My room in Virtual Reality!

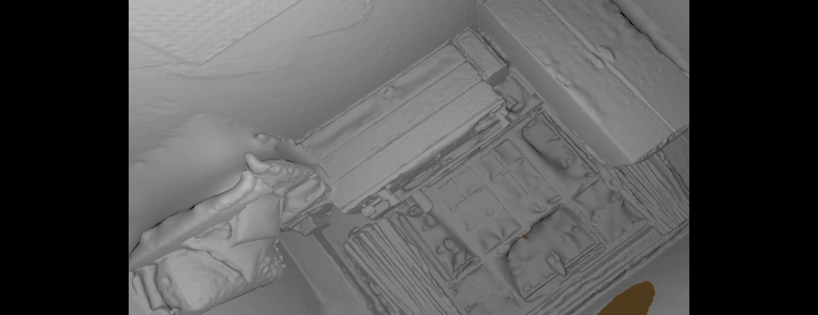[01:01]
I can import this into VR but it's going to be completely in the wrong place, it's going to be the wrong scale and it just isn't going to work.
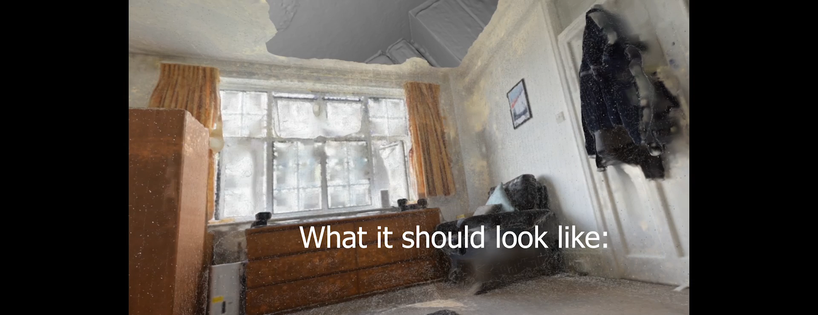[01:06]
So why is this? Well Colmap calculates the position relative of each of the
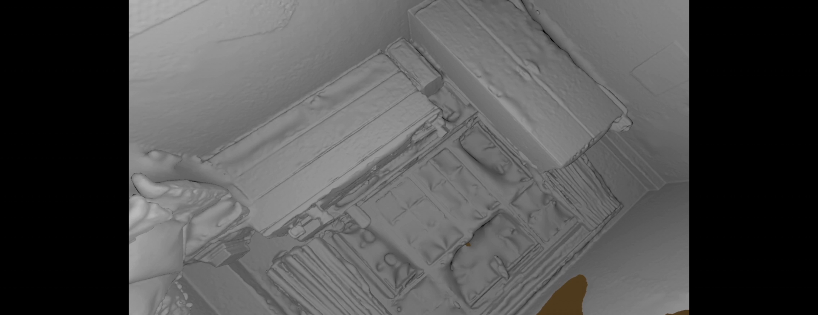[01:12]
images but it doesn't know the scale and it doesn't know where these images are going to be relative to where VR is. VR could be anywhere in the world for all that Colmap knows.
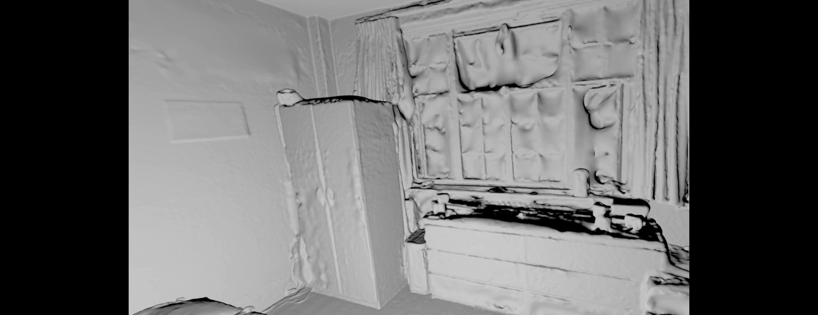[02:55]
And here we go! We can now do everything we wanted to do and we still don't have colour so we're going to have to deal with that now.
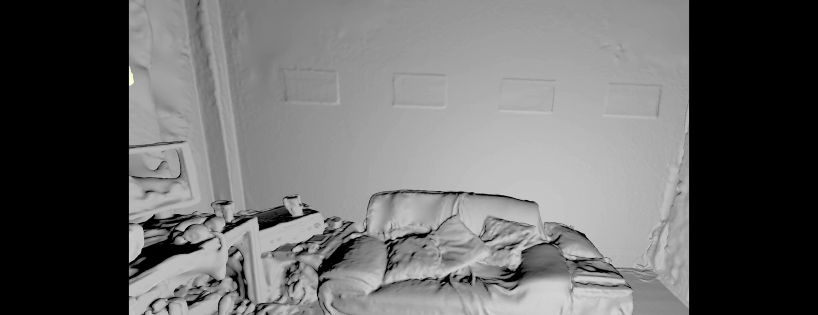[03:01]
Colmap outputs .py files whereas game rendering engines such as Unity or Unreal requires other formats .obg.
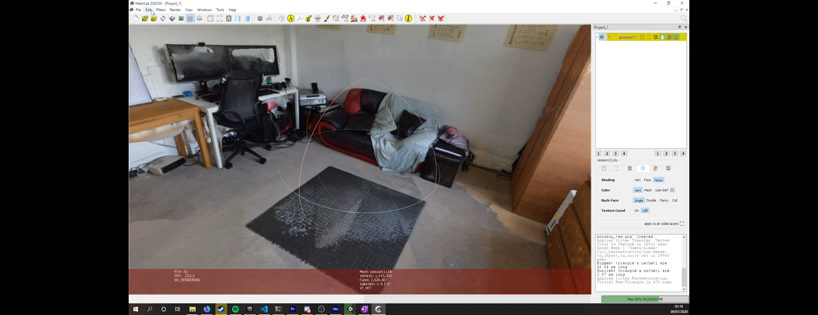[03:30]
We can then export this as a .obg with this png
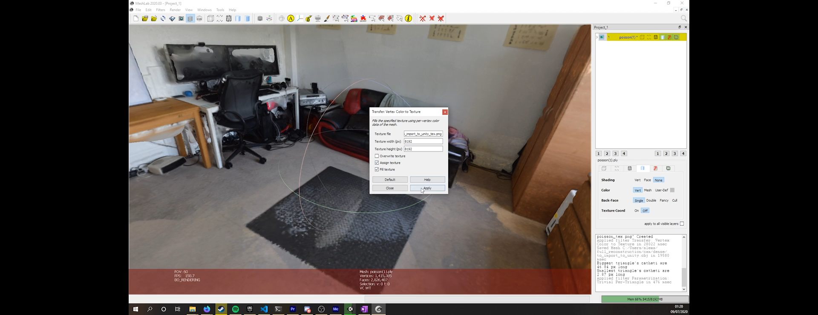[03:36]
as this image file and now we can import this perfectly in colour to our 3D rendering algorithms.